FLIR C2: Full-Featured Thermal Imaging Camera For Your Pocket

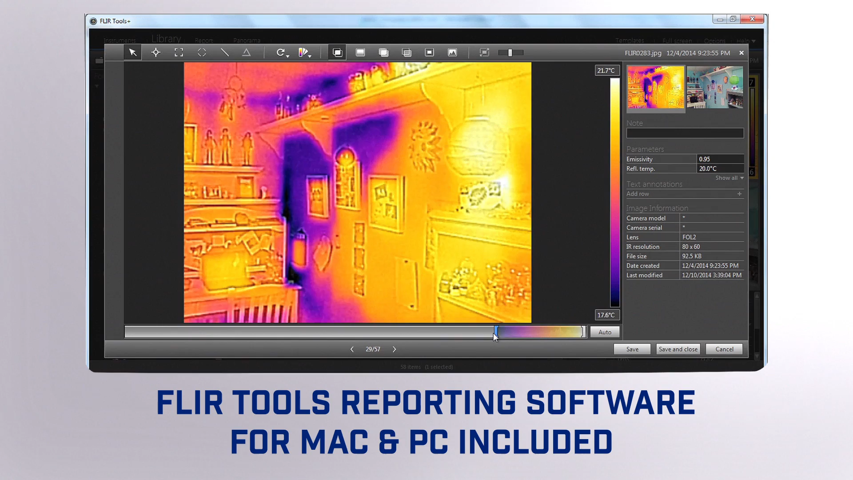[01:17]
On screen: scale top 21.7°C
JPEGs that you can drop into persuasive reports. That puts a lot of power in your pocket.